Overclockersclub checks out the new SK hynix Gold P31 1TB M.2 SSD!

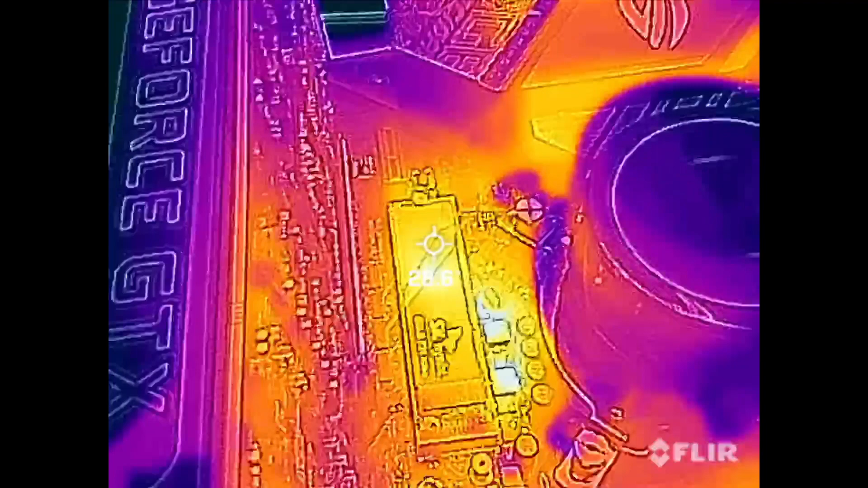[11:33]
We're running around 28 29 30 degrees celsius
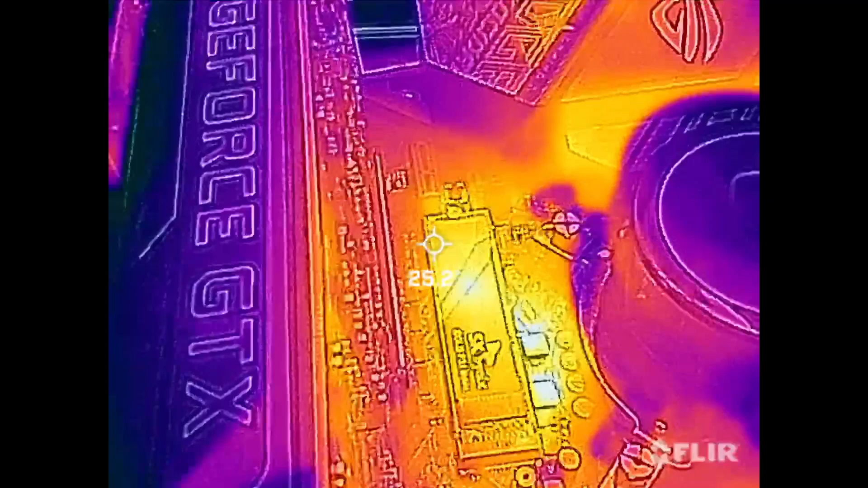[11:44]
And that's with no load so we will get it rolling here with a load on it All right,
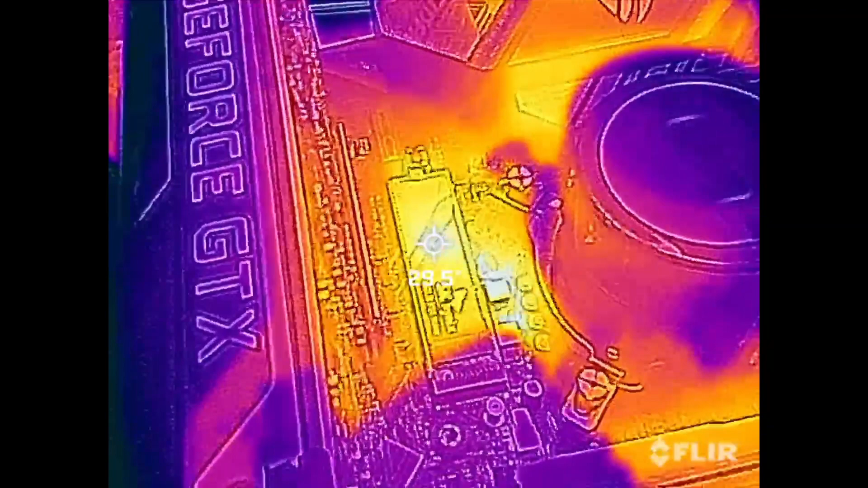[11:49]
so now i'm doing some stress testing And you can see the temperatures have definitely popped up over idle
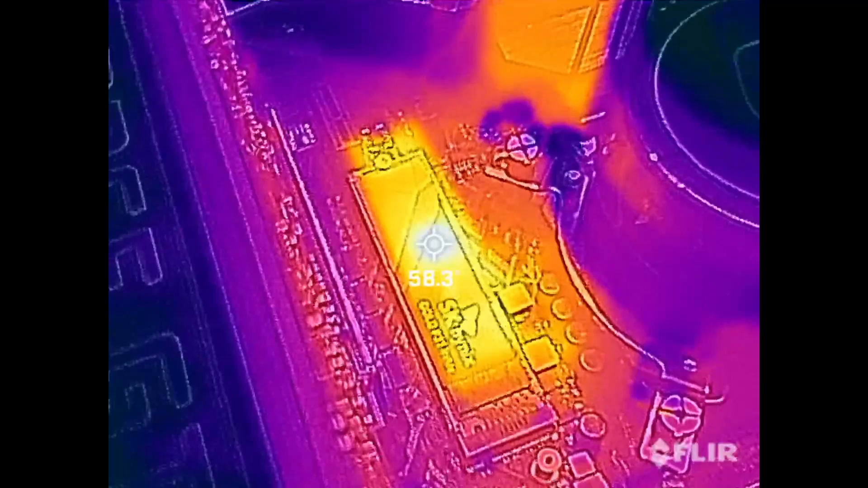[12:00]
So it looks like we're getting close to 60 degrees celsius It looks like the hot spot is right in that area there